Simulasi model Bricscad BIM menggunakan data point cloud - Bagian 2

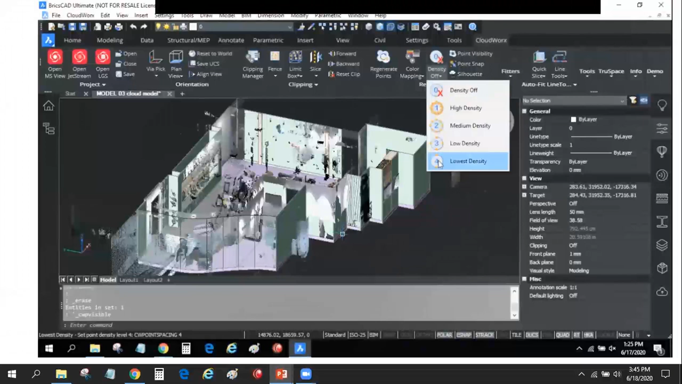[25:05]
Nah, kalau saya tunjukkan, ya ini ya antara point cloud dengan modelingnya, ya.
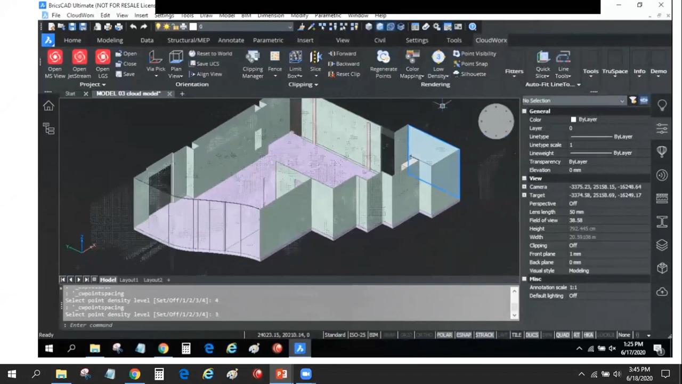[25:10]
Nah, itu nanti bisa Anda tambahkan lagi mungkin dengan
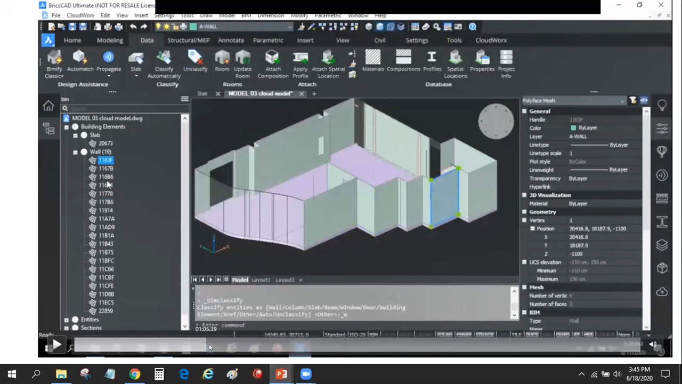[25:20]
lantai, ya, lalu dikategorikan ke slab. Lalu dari CloudWorks juga menyediakan untuk MEP,
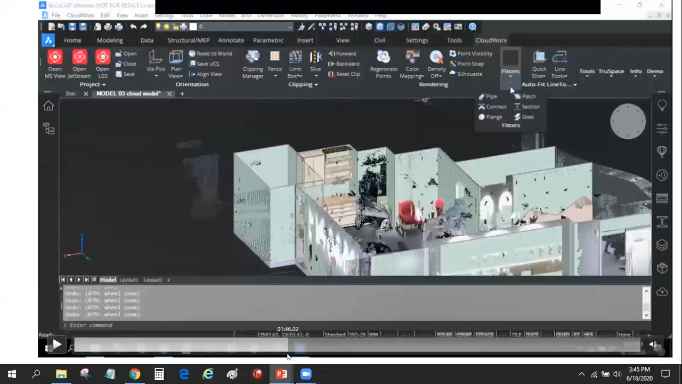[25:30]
ada pipe, ada ducting, ada flange, ada steel, dan lain-lain.
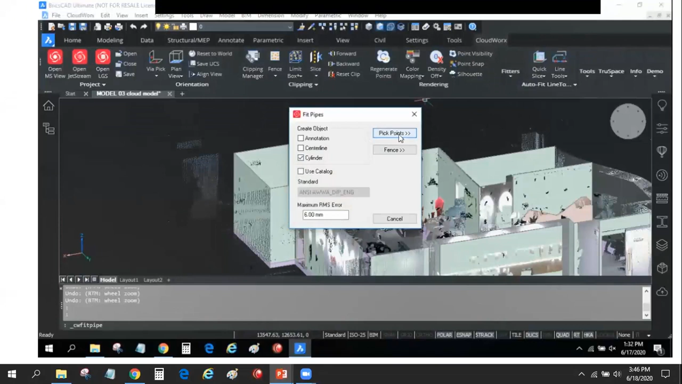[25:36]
Ya, bisa pakai, atau dari bawaan Briskatnya sendiri, itu ada profil-profil untuk ducting, steel, dan lain-lain.